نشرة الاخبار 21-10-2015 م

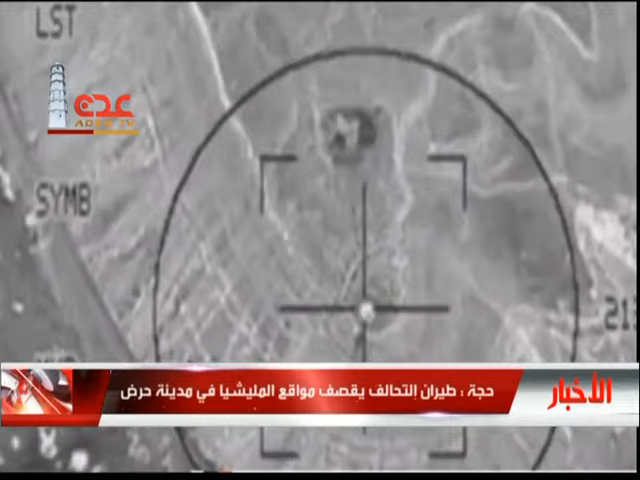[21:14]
وأليات عسكرية في وادي حرض موضحة أن طائرات التحالف تنفذ